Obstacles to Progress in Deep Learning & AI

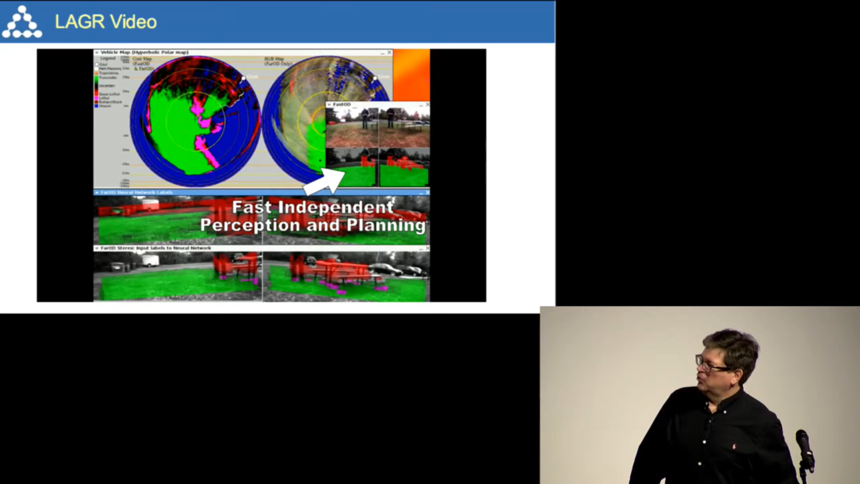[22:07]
So we could run the neural net at about 1 frame per second. So we had a short range stereo vision system for kind of avoiding unexpected obstacles.
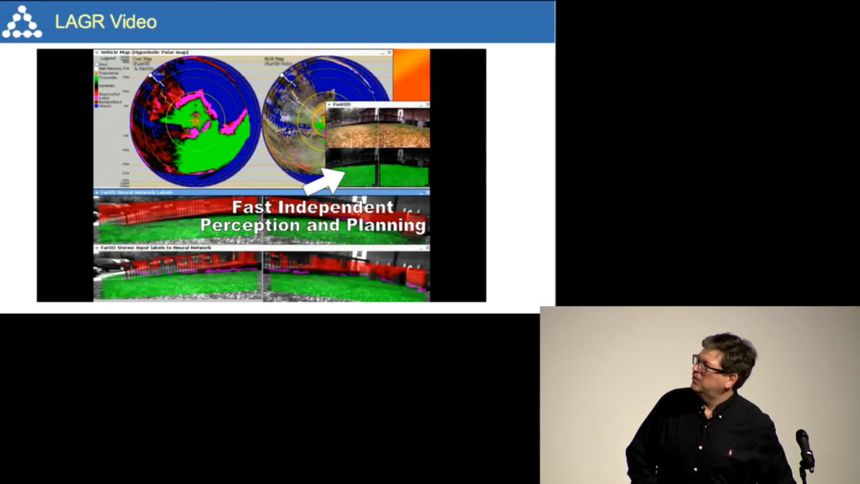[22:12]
And then the long range vision system would run at about 1 hertz.
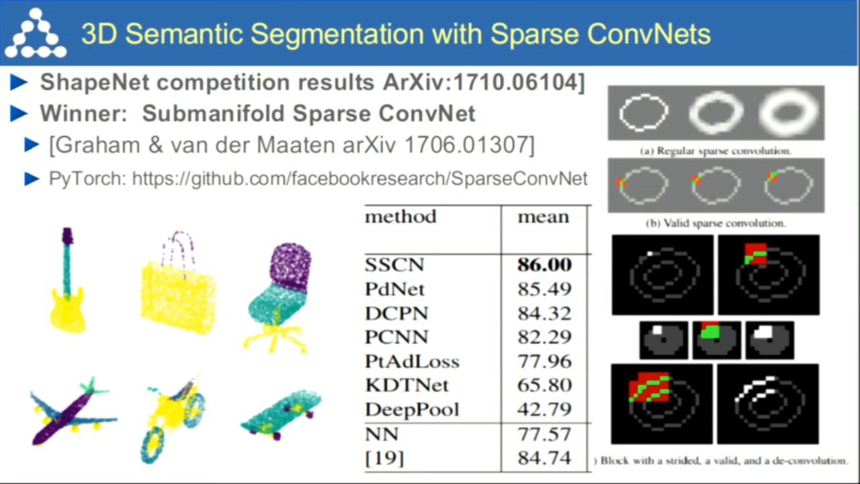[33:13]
So they figured out a way to kind of just follow the areas where there is voxels that are non-empty, and that thereby kind of increasing the efficiency, and they got really good results with that. In fact, they won the competition. Just to show that convolutional nets can be used for something else than pixels,